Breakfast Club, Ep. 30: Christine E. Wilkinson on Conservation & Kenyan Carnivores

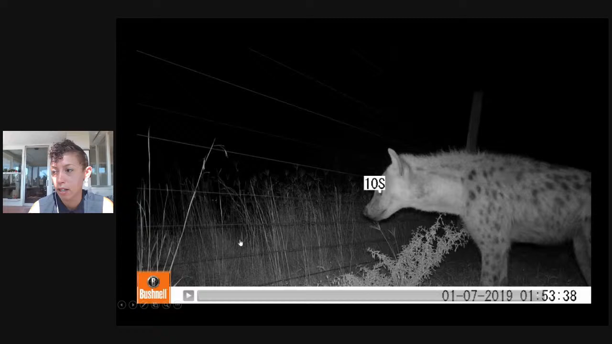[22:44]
So here is a quick example of a hyena's vigilance before crossing the fence,
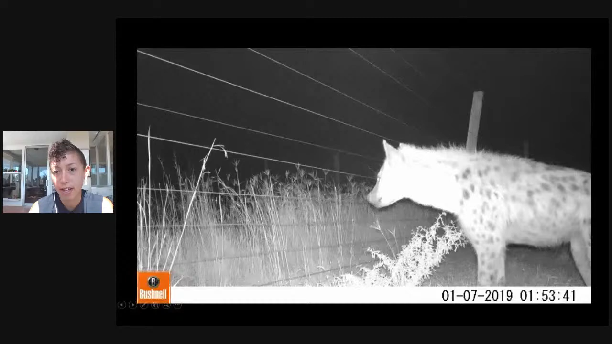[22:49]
demonstrating how micro habitat at the fence hole might be important.
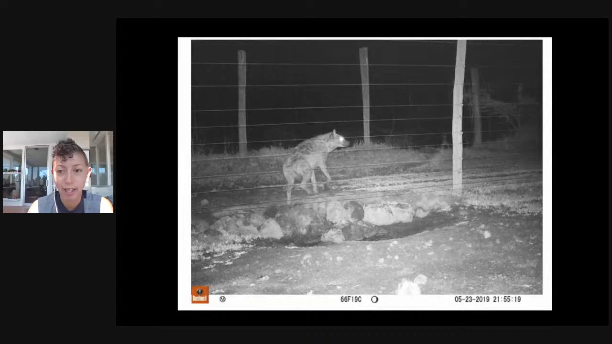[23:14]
And according to our data, wildlife often breached the hole again within 24 hours, as you can see right there. So what does this mean for connectivity in this area?
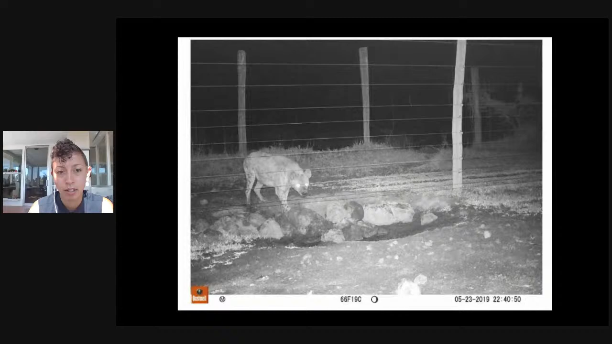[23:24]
We'll let this guy cross. Oh, there he goes. All right.